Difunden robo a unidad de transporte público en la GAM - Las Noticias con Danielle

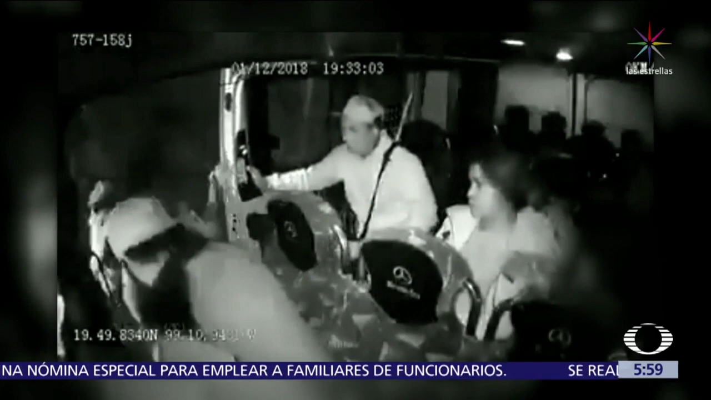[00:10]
Fue en la colonia Martín Carrera, en la alcaldía Gustavo Madero, aquí en Ciudad de México.
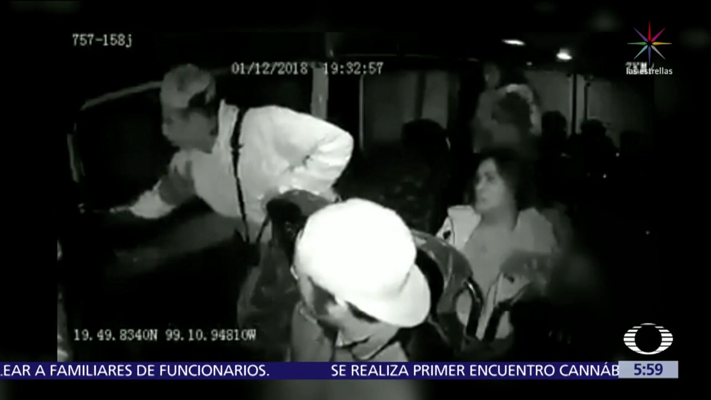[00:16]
En la imagen se observa a un hombre con gorra y sudadera sentado junto a la puerta trasera.
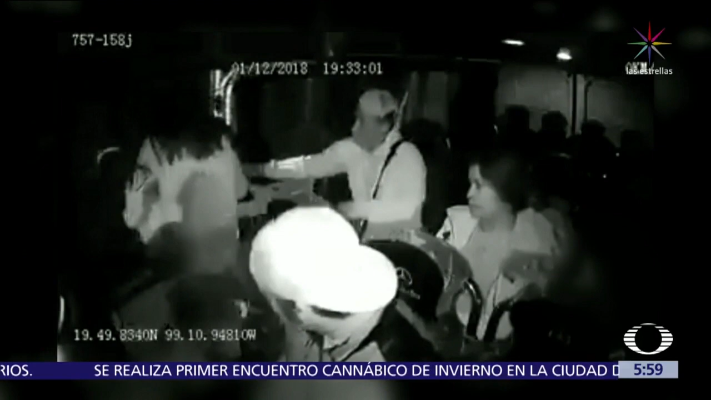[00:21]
El sujeto ayuda a bajar a una mujer que carga un bebé, así como un joven.